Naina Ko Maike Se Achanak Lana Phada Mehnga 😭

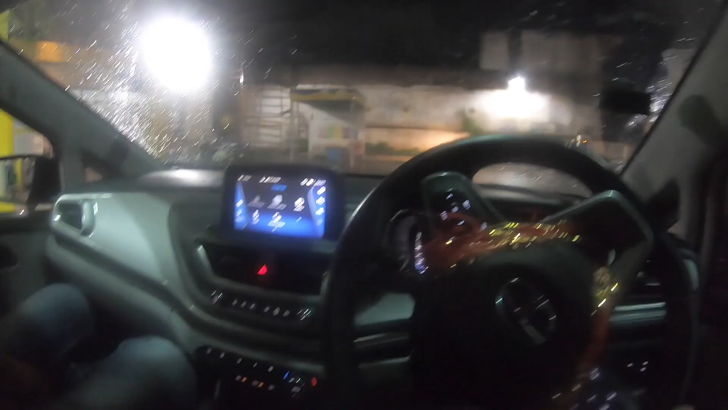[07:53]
फ्यूल अप करवा लिए हैं, अब यहाँ से निकल रहे हैं,
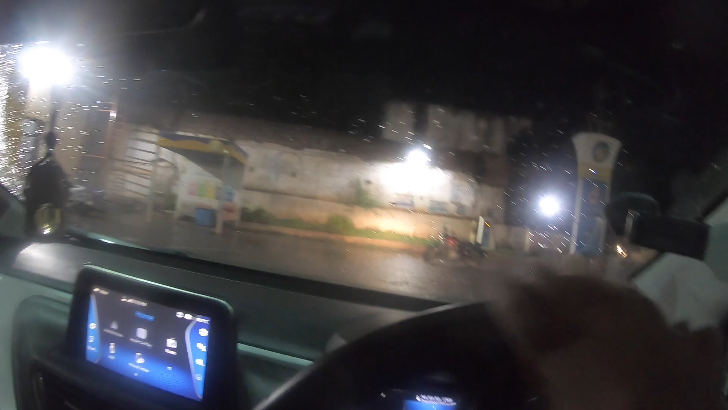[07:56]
और यहाँ पे सबसे मजेदार चीज क्या है, बारिश हो रही है,
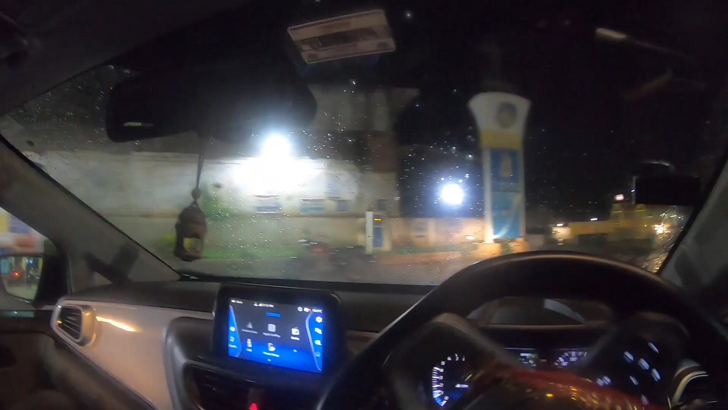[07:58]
लेकिन यहाँ का मौसम मतलब गजब ही रहता है हर टाइम का।